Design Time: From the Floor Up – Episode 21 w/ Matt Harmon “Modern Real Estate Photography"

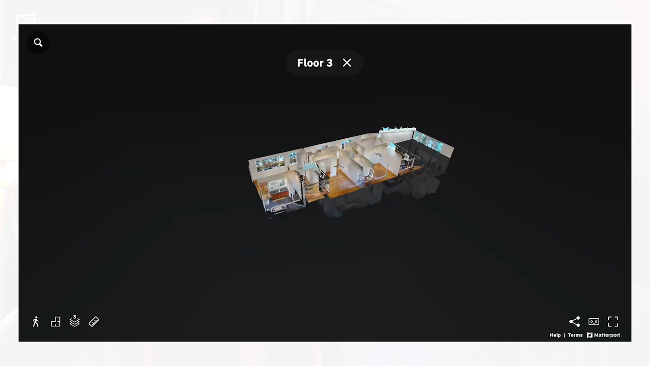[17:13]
Yeah. So what it does is it just creates a 3D scan of a property.
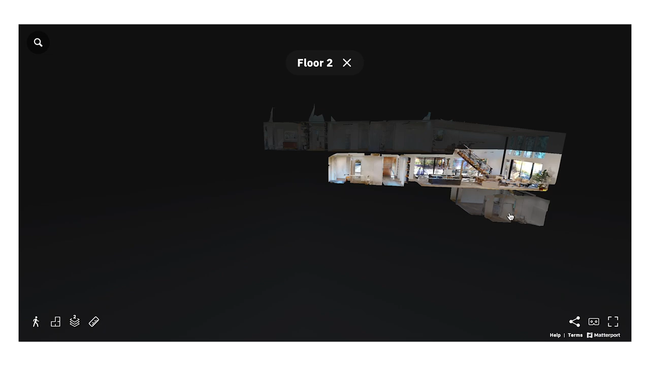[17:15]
And the thing that the Matterport product is kind of known for is their dollhouse view,
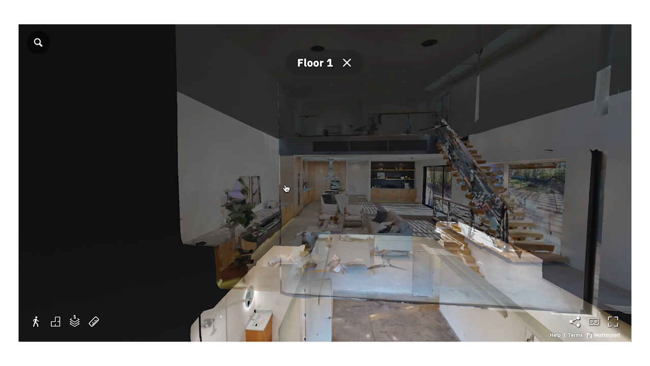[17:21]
which allows you to kind of move the house around like a dollhouse and show from any angle what it would look like to step into a room.
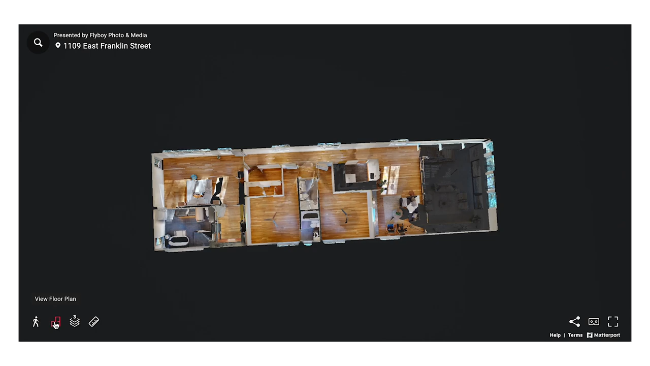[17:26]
And then once you're in it, you can navigate around.